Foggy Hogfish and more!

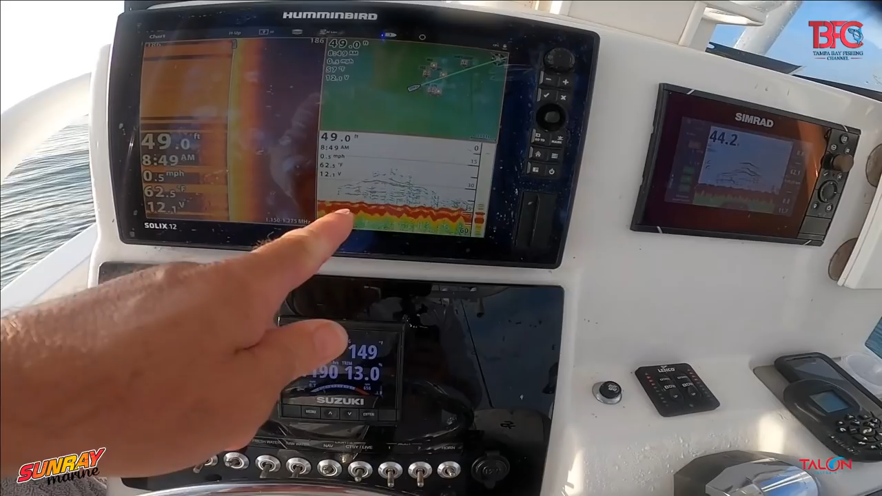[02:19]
On screen: water 62.5°F, speed 0.5 mph
first spot and Chad throws out chum and this is what's happening